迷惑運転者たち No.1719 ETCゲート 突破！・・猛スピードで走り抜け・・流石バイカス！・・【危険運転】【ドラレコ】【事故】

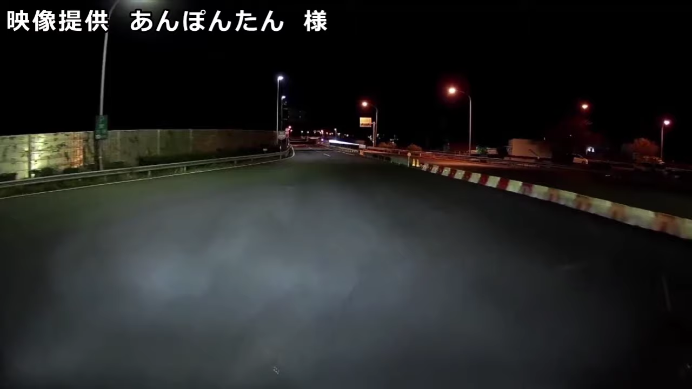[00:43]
突破したのかあいつ。 お前は猫か。